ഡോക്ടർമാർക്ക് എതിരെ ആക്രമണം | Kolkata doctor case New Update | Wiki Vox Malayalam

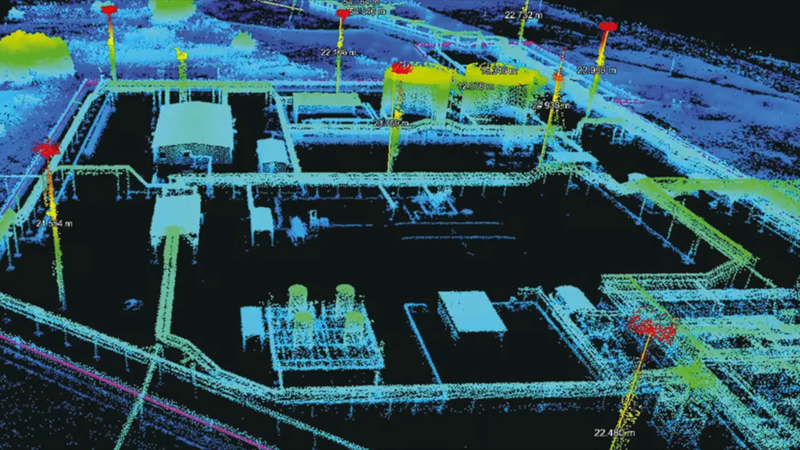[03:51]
என்ன அர்யப்பிடன் இ லைசர் ச்கானிங்கினே CBI August 18தான் தேர்து தன்னை Crime Scene 3 வனும் ச்கான் செய்து ரிபோட்டாய் எடுத்திட்டன்ட அங்கன இ 3D Mapping இந்து ரிபோட்டில்